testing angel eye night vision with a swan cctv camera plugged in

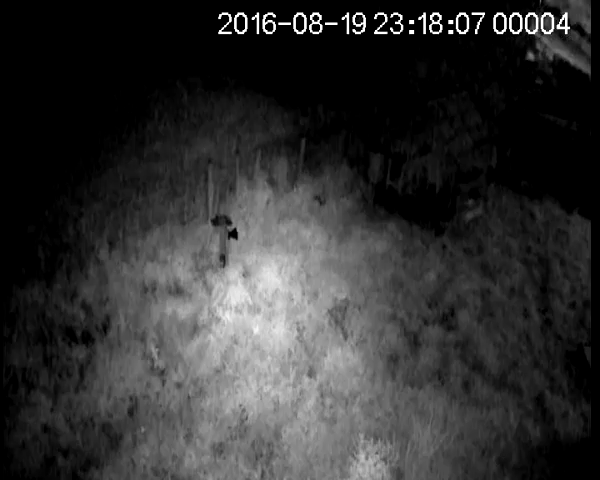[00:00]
this is just a quick test footage of an angel eye DVR I've just purchased from maplin a used system for 49 pounds instead of 99 but they're on off at the moment brand new for 79 the used ones still have a 12 month guarantee with them I'm using an X display camera I've got two for ten pounds that
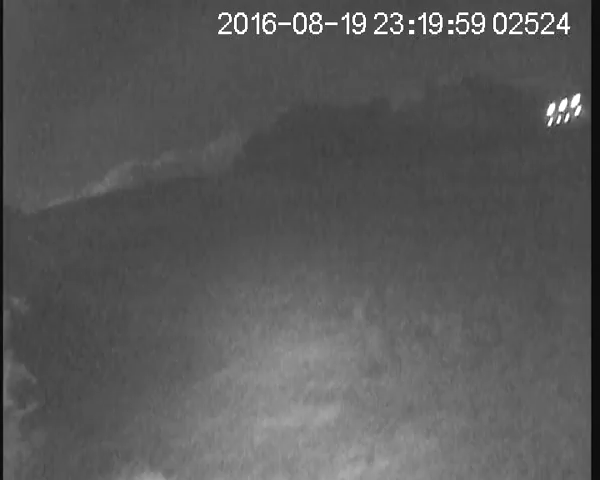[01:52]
plus two EV plus one EV zero EV and so on so the other night I set it up outside the window running off its own battery it seemed to last from midnight till eight o'clock is when I got up seven o'clock eight o'clock that was on motion detect